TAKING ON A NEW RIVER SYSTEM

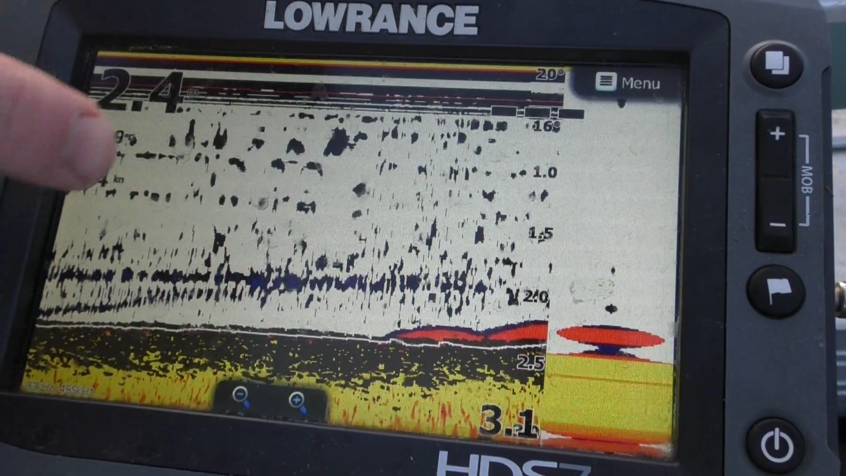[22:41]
And you've got an option on your sonar. A lot of them do. Actually I think all of them do. Correct me if I'm wrong. But um... This is what you call an A-scope. This is live.
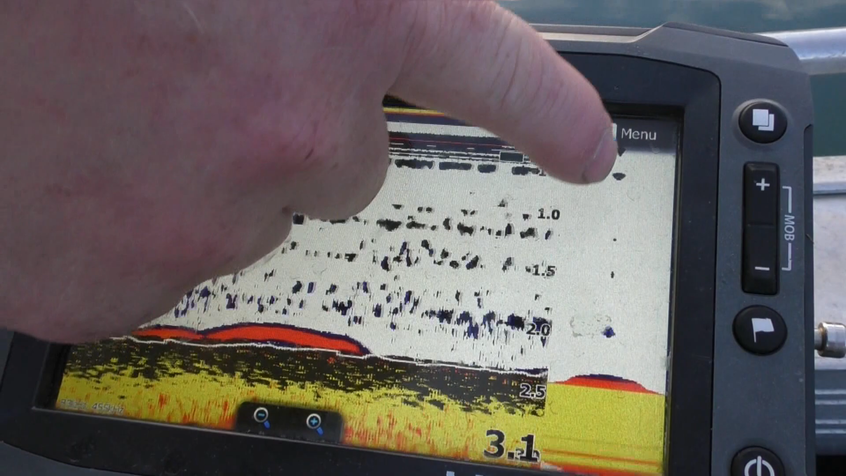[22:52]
This is what's happening as it comes through the... Um... Sonar beam. So what I'm gonna do is... I'm just gonna drop the... Plastic down in through the beam.
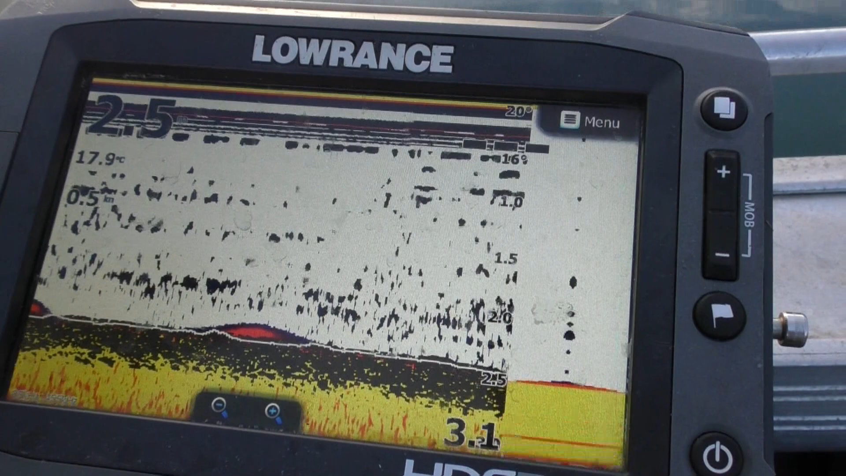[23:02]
On screen: water 17.9°C
And you'll actually see it... Fall... Live. It's like... The new live um... The Garmin lives and all that kind of thing. So I'm gonna drop it down. And there it goes.
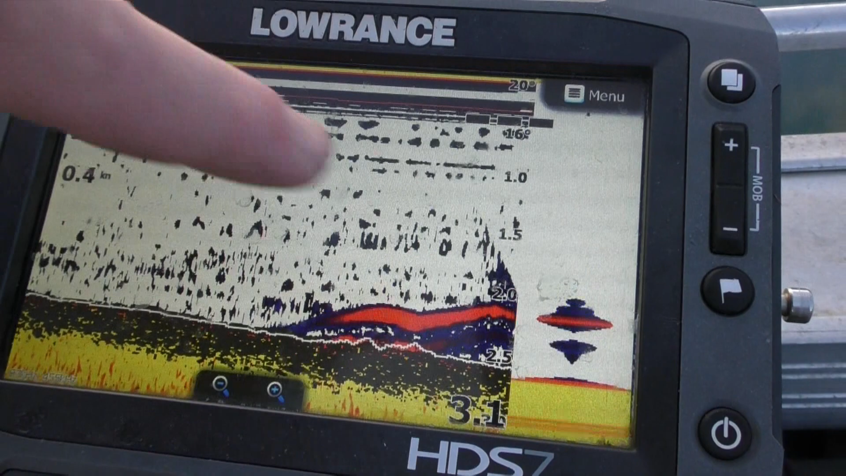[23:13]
Let's just hit the bottom. So that's the plastic. Now I'm gonna lift it. And there it is. Lift. Drop. You can see it on the side here. Lift. Up it comes. Down. It's just starting to leave the cone again now. I'll have to put it back now. Lift. There it is. Drop. You can see on the screen... Where the actual jig head is coming up and going down. Lift it again. Up it goes.
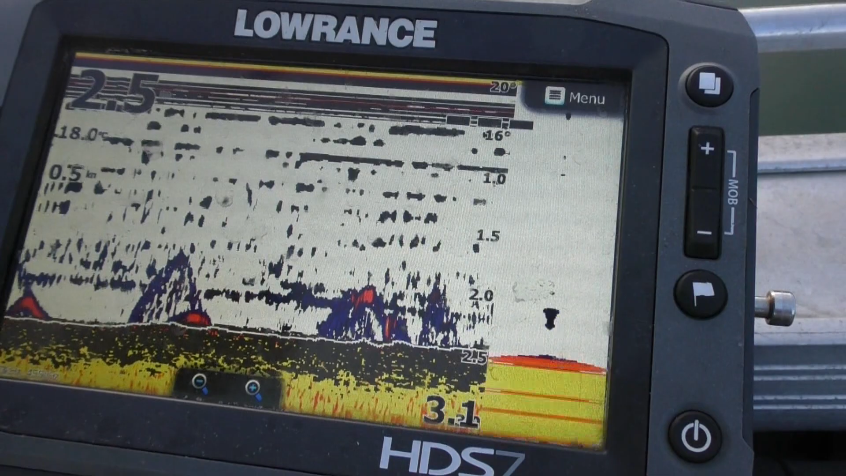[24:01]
On screen: water 18.0°C
Down. Oh. It's got hit. Bae. So you can physically see, if you're vertical jigging, say you're chasing bass in a dam or something like that,
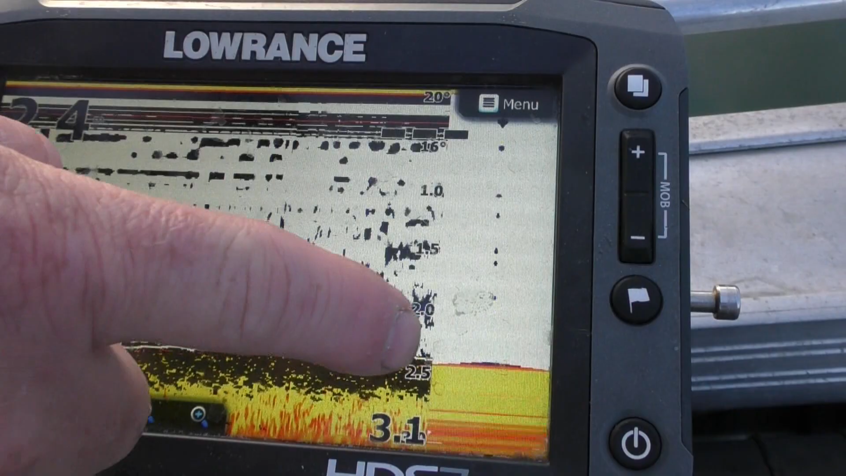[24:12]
you can use this option and you can drop it down in the cone and you can physically see the bass, or flathead, if we're in a big school of flathead,
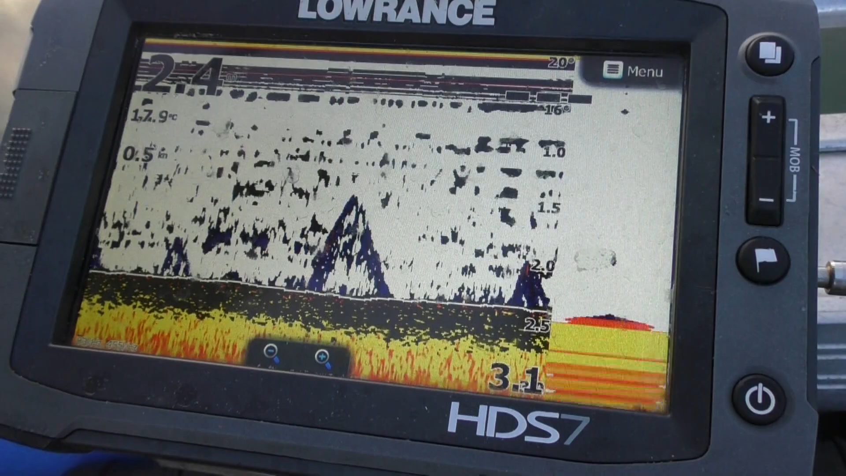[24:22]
On screen: water 17.9°C
you can see them physically come up and chase your lure as you lift it.
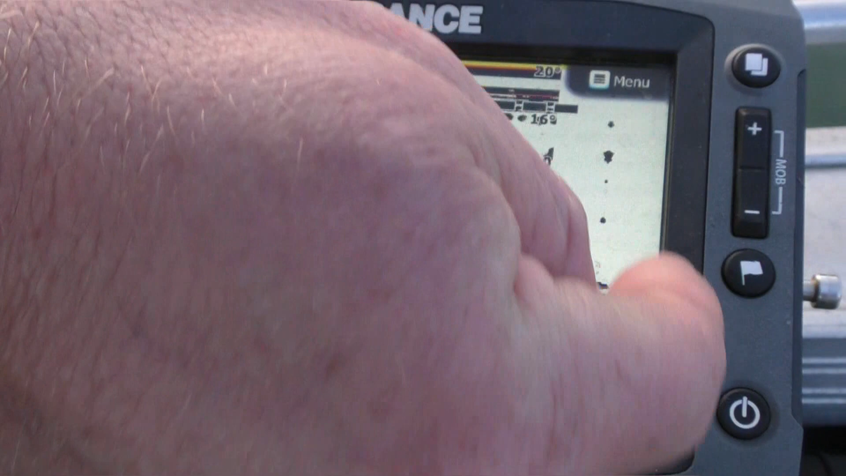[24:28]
And what'll happen is you'll see another red mark, follow it up and hit it.
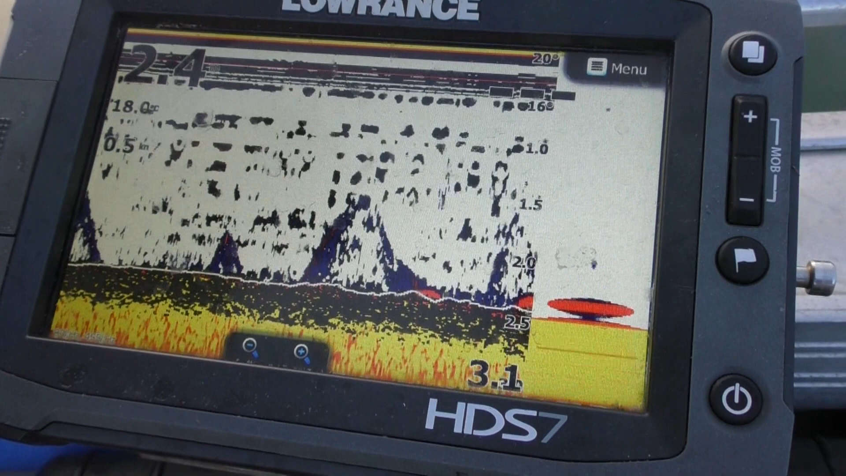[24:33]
And nothing wants to eat it today. Oh, guess what?
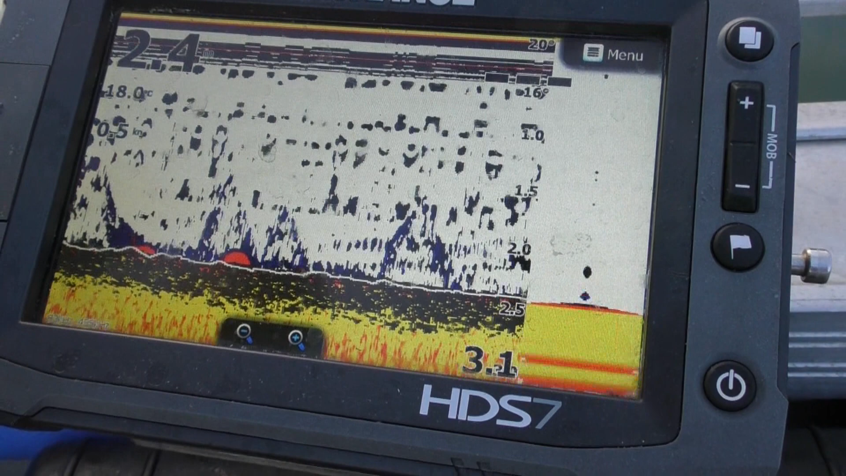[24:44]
On screen: water 18.0°C
Oh, I just, it was on. He took us to hit that right on the bottom. He did. There's still a red mark sitting on the bottom. Here it is, here it is. I got it. He's on. I got it.
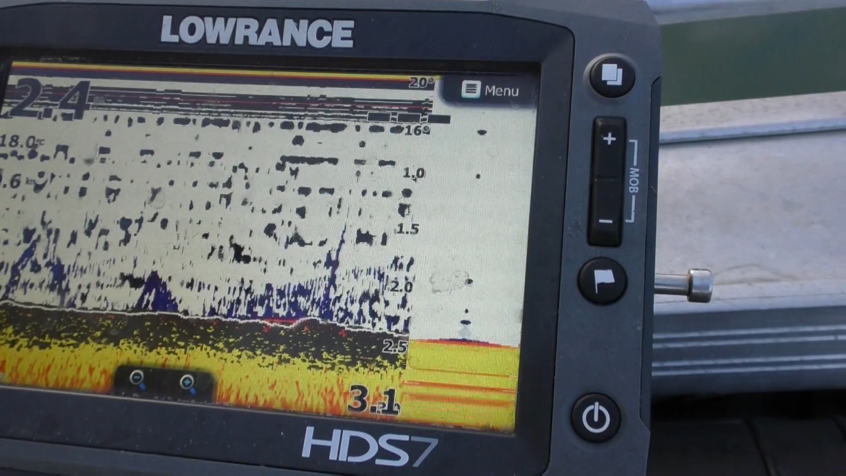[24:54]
And it's a oyster fish. Oyster fish. Yay. Awesome. Something did hit that. I'll drop it down again. Yeah, there was a red mark on the bottom when you got the hit. I'll drop it again. Here we go. See if I can get something to come up and grab it.
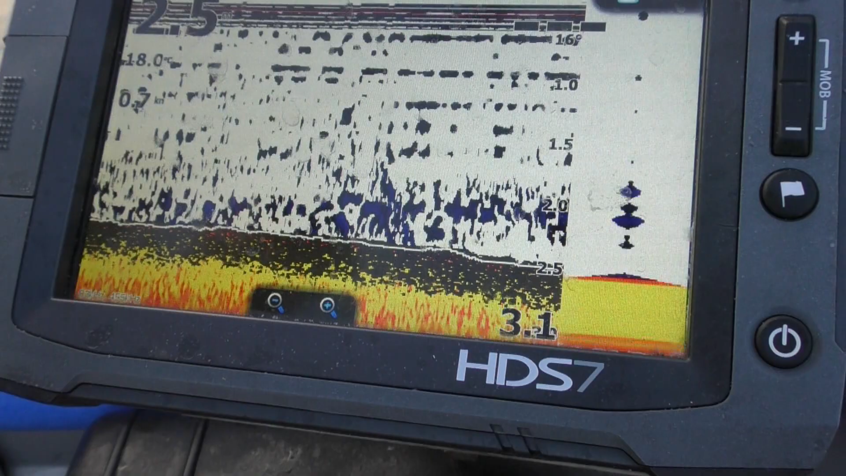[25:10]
There it is.
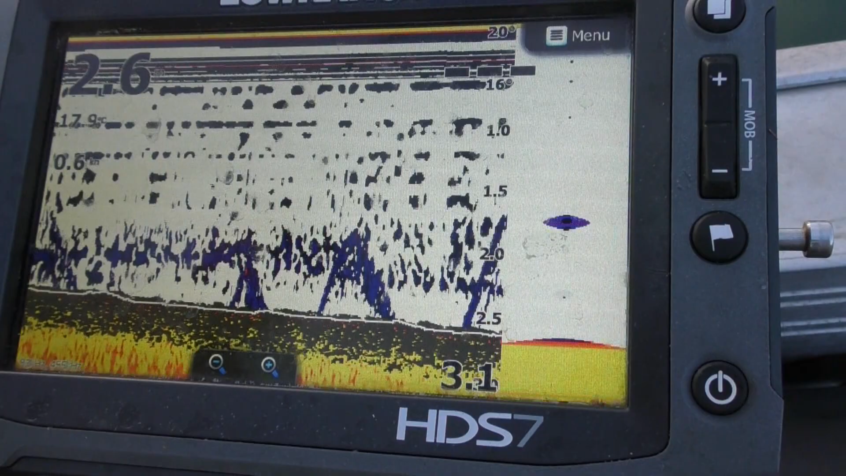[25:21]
Oh, something's on it.
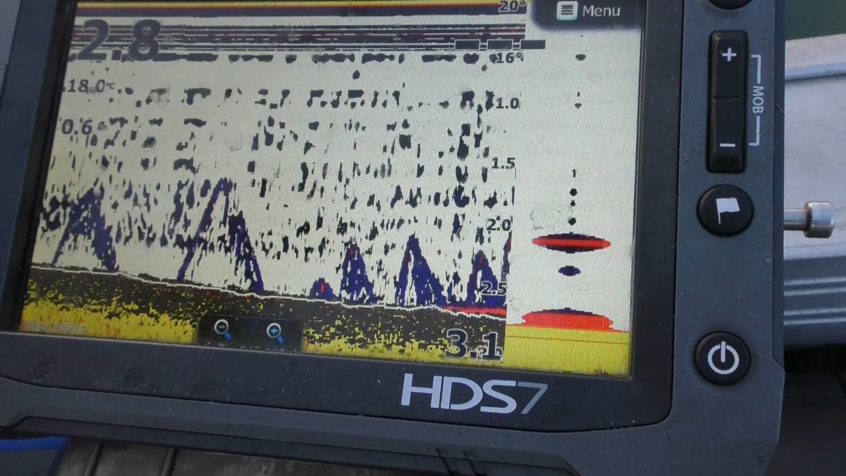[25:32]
See? Something's following up. Who that wants it? And drop it back down. You can actually see the red line on the sonar where he's followed it up. Come on, it's still there, come on,